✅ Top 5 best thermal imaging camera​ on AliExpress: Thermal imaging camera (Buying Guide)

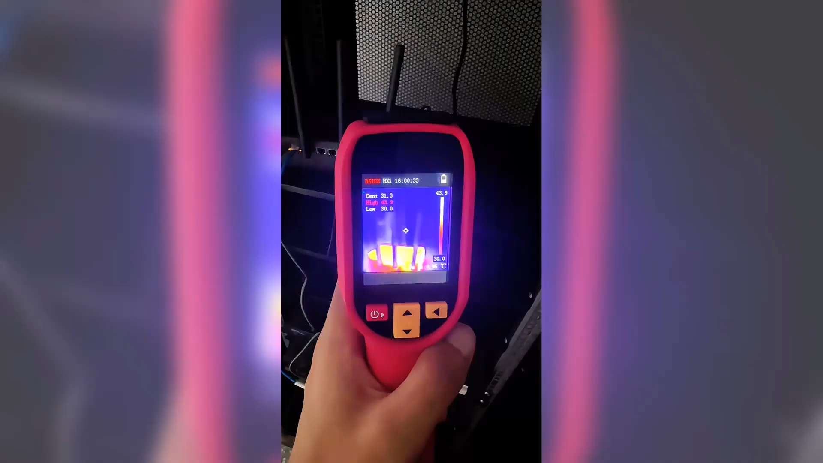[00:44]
Featuring a 2.4-inch LCD screen and
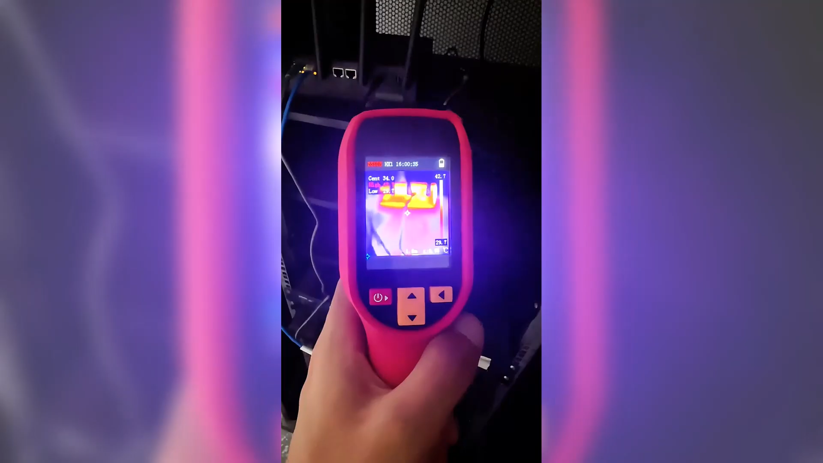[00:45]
a sharp thermal image resolution of 240x240 pixels,
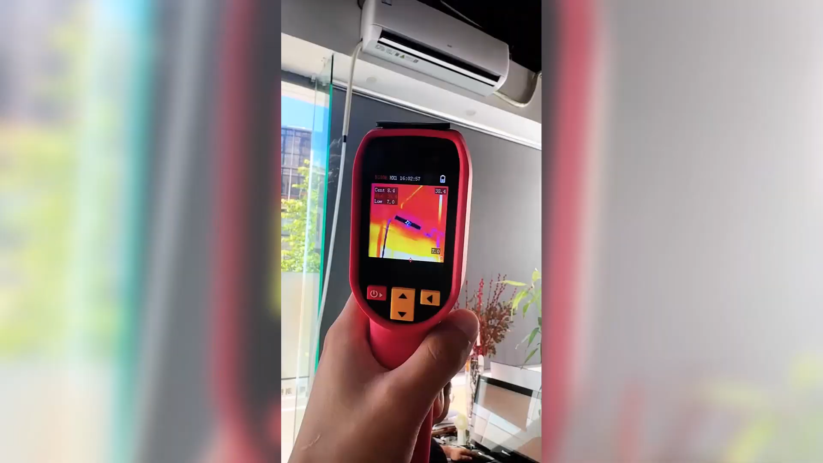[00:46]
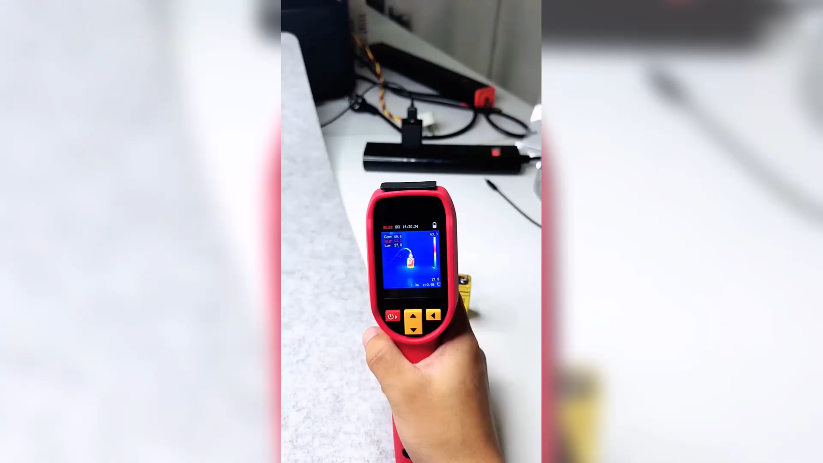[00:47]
it delivers crisp,
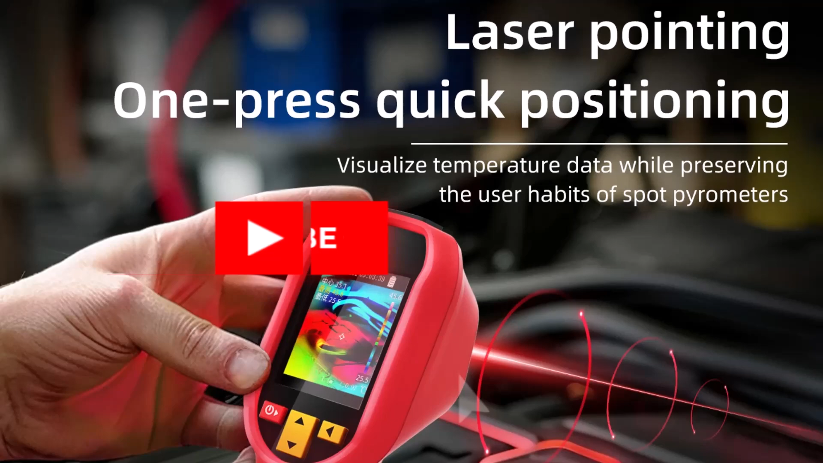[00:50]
real-time thermal imagery with a 25Hz frame rate for smooth feedback.
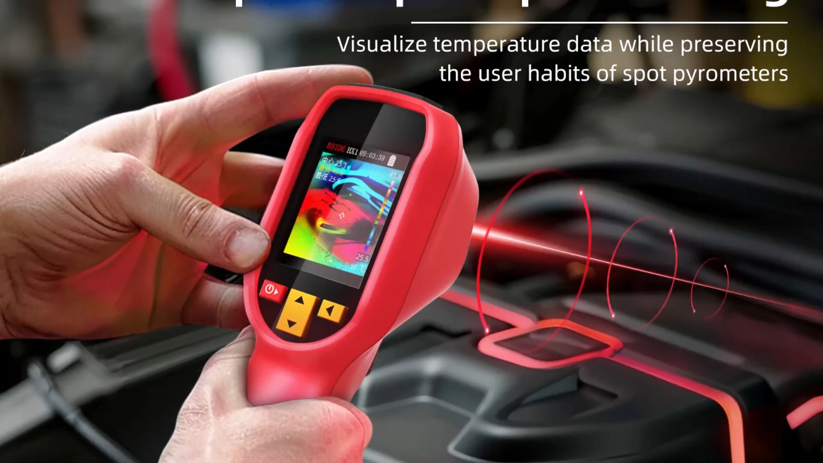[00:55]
The HX3 uses advanced image stabilization technology, making handheld operations steady and practical.
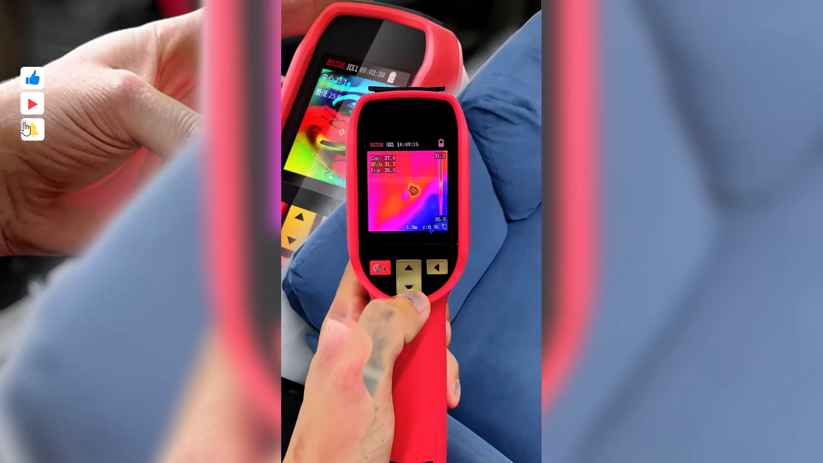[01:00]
It includes 15 selectable pseudo-color modes,
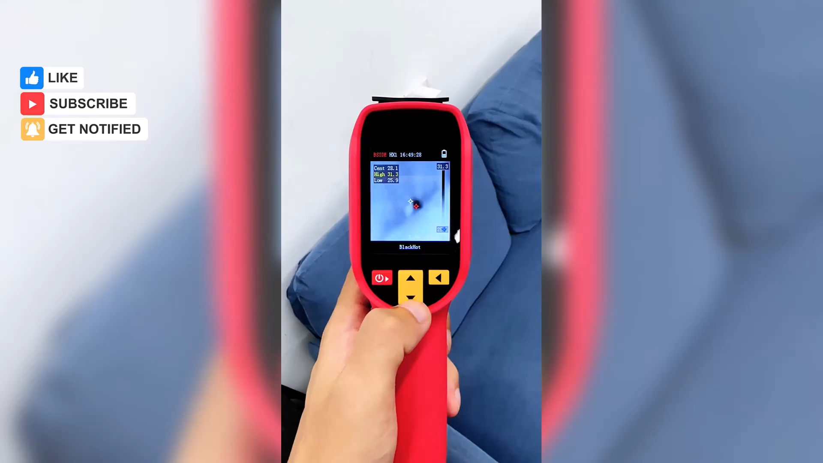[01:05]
letting users customize how they view temperature data depending on the job.
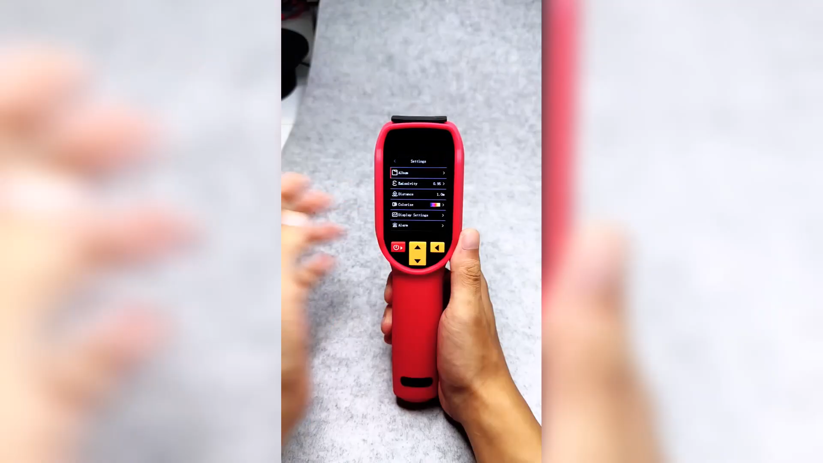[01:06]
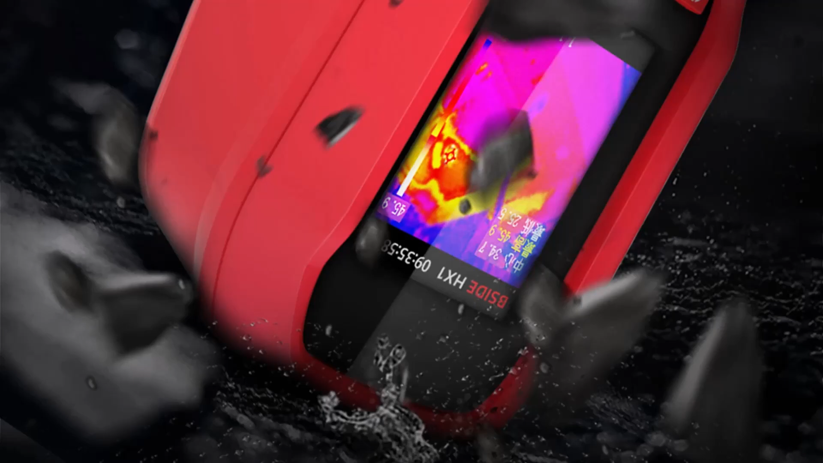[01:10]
With a broad temperature range from negative 20 degrees Celsius to 550 degrees Celsius,
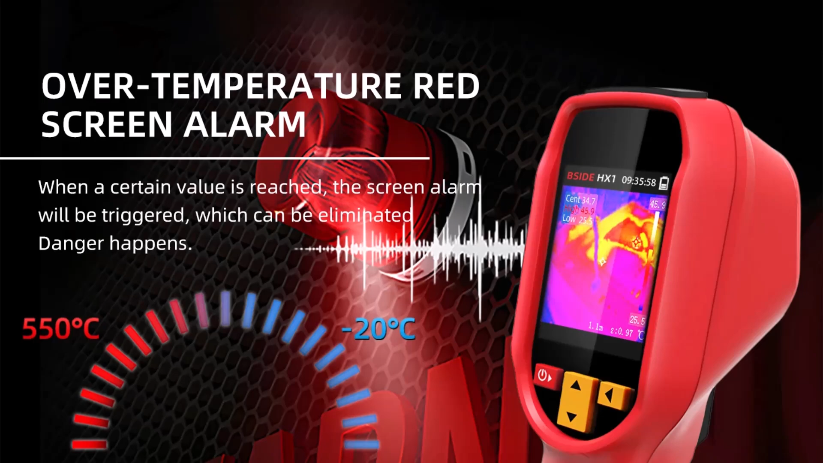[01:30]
The HX3's adjustable emissivity range from 0.01 to 1 improves accuracy across various surface kypes. It also supports data storage and export through its built-in 4GB TF card,
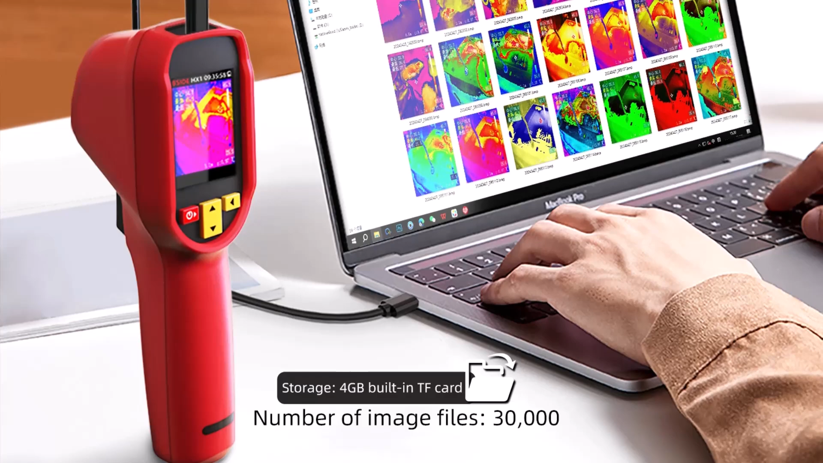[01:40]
allowing stored images to be reviewed or analyzed later.
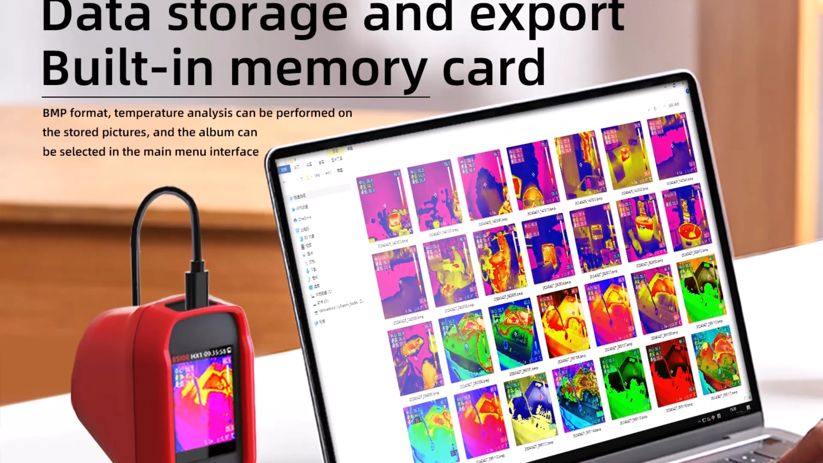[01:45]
The device is built with a durable,
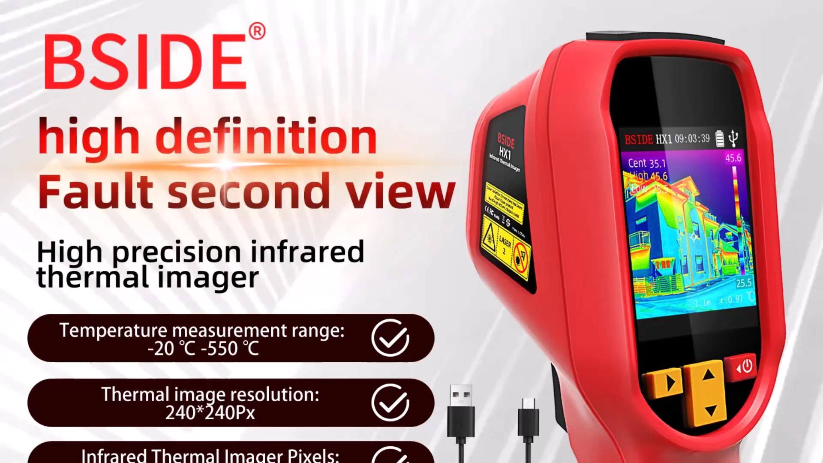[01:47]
single-injection molding process and offers IP54 protection with 1.5-meter drop resistance,
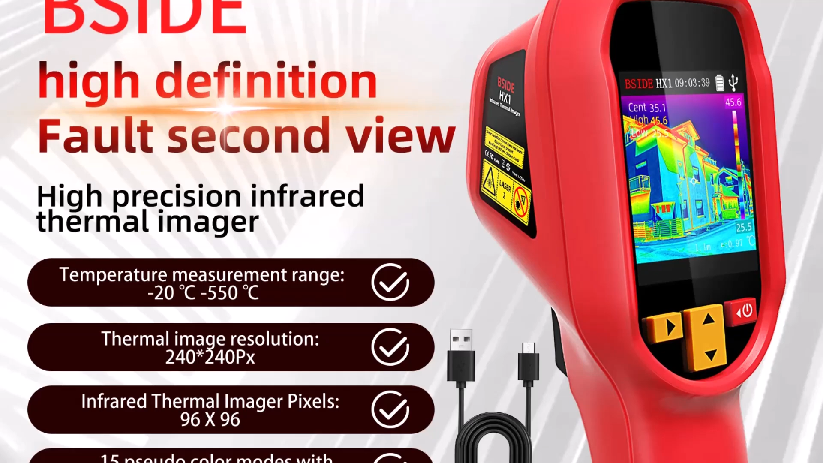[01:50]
making it tough enough for job site conditions.
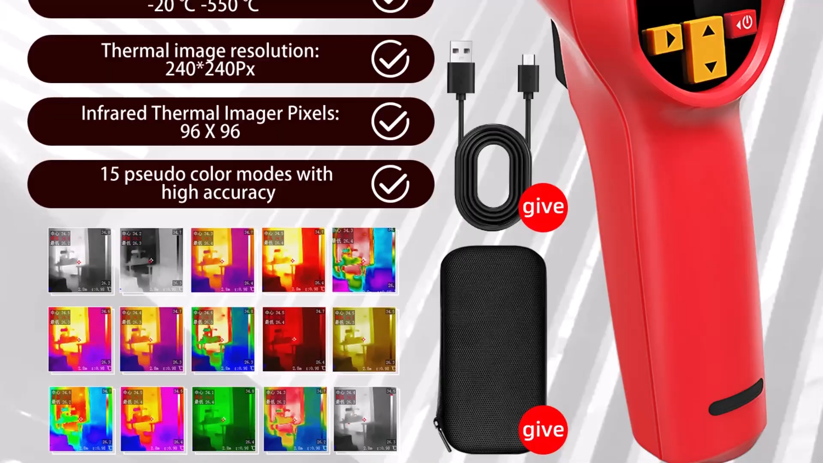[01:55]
Number 2. MastFUI 550 degrees Celsius